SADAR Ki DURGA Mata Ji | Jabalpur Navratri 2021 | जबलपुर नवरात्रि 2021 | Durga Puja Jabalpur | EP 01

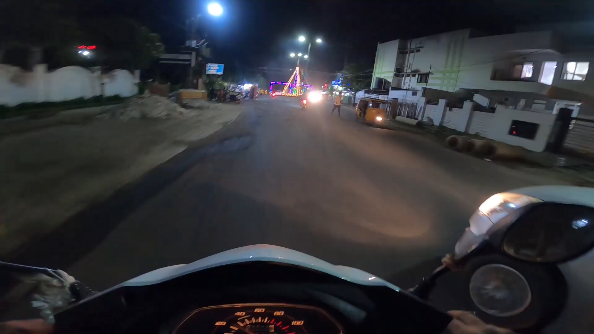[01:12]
आप इतना सैफ़र डाल दीजे जैश्री राम हम पहुंच गए हैं सेवेल लाइन में आज
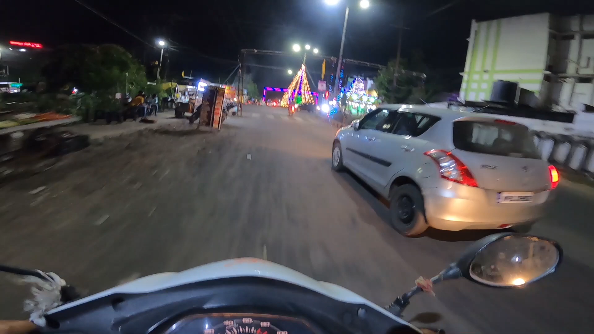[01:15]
है तीसरा दिन नौरात्री का सामने जो आप देख रहे हैं यह साही बाबा का मंदिर और यह देखिए इस चौक
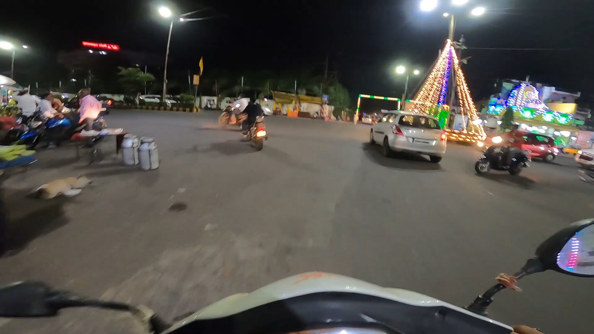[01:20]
को क्या जवरदस्त सजाए हैं अजली बार यहां दुर्गा जी रखे थे लेकिन इस बार नहीं रखे हैं इस हाथ में रखे हैं
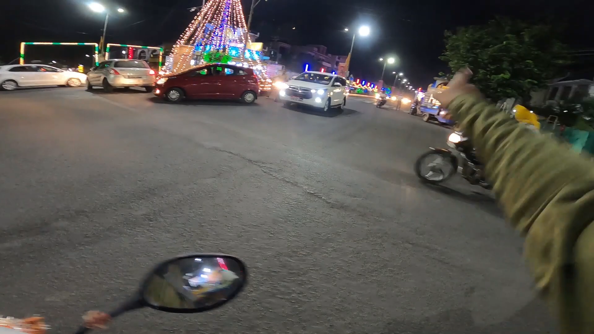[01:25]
अभी स्थापना नहीं हुई है माता की सिर्फ यह लोग
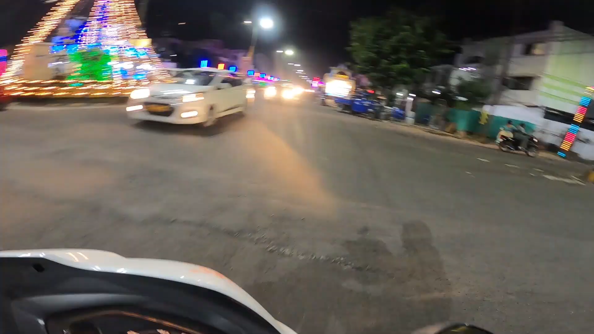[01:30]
पंडाल बना के छोड़ दिये हैं
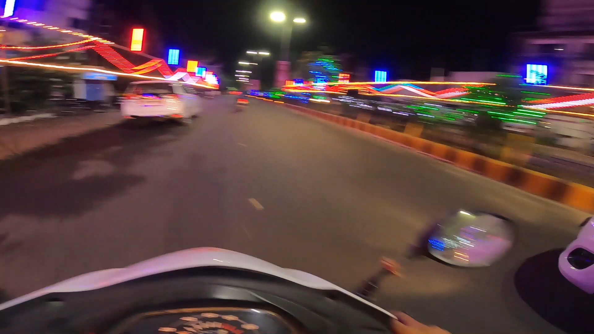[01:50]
खूबसूरत लाइट नहीं है यहां पर अभी जो यह स्ट्रीट लाइट में इतना दम नहीं कि रास्ते पूरे
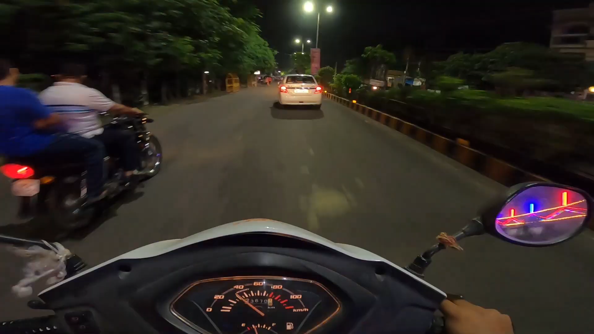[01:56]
दिखा सके इससे पहले में आया था लग रहा है यह
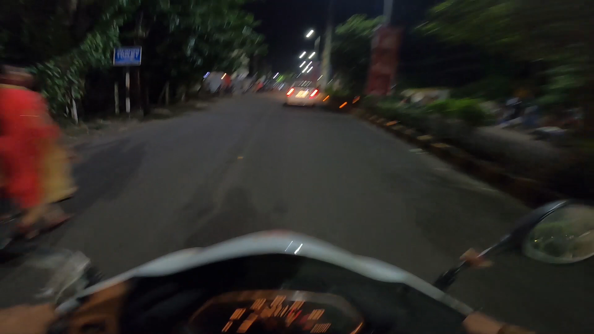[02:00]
लोग
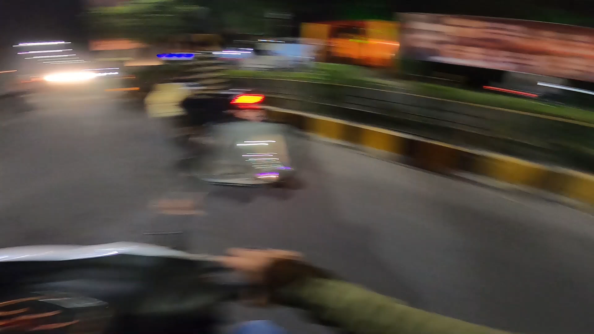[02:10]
और लाइट सभी लगा दिये हैं
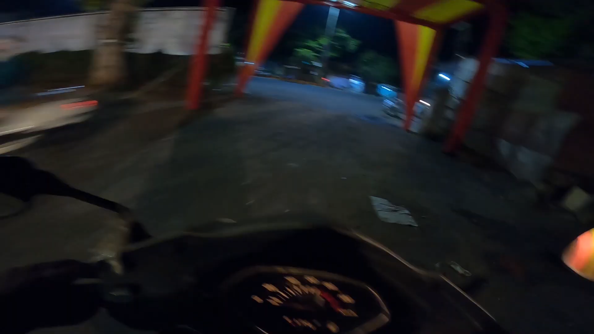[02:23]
बहुत बड़ा स्टेज यहां पर बनाया गया है लेकर शुरुआत हो गई है पंडाल देखने की अब
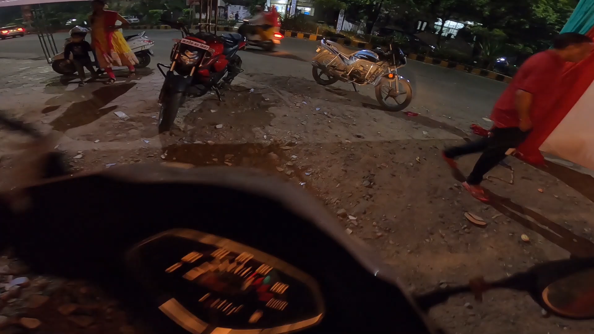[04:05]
म� हैं बहुत बढ़ियां बनाए थे यार और कोरोना के चलते इस बार फरेस्तितियां थोड़ी सी बदली होई हैं लेकर फिर वी इस बार तो बहुत अध्त ठीक हो रहा है नौरात्री दो साल के बाद इस बार थोड़ा सा सहीं
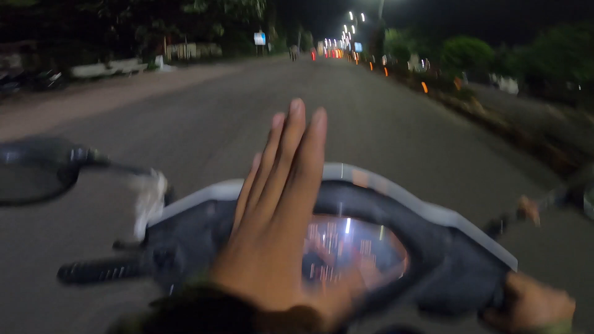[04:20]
से मनाया जा रहा है यह देखें इसे बोलते हैं � असली सजावाट बहुत जबरदस्त लाइट बहुत ज्यादा है यहाँ पर और यह बहुत अच्छा लगता है होटेल डिलाइट एक माता यहां रखी गई
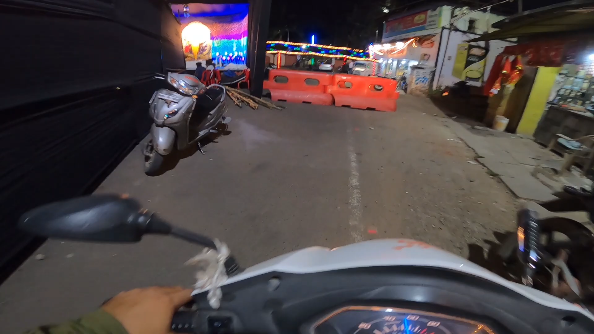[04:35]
है चलिए आपको यहां के माता देखाते हैं मा काली रखी गई है क्या
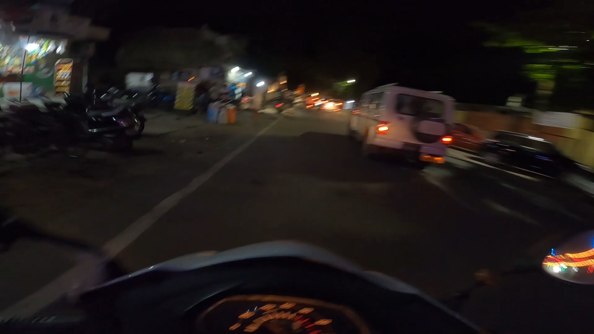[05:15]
को गर्मी लग रही है यार कितनी ज्यादा मुझको एक पोस्ट ऑफिस के पास मिल � माता जी
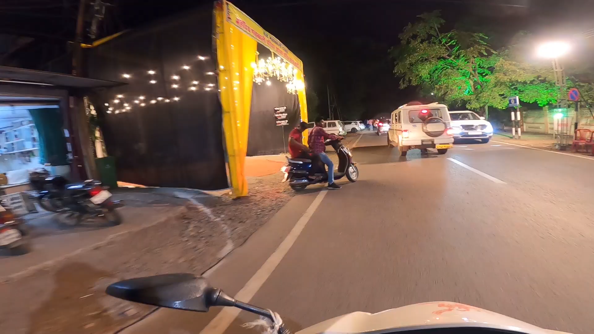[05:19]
महोदय महाकाली परिवार आपका हर देख स्वागत करता है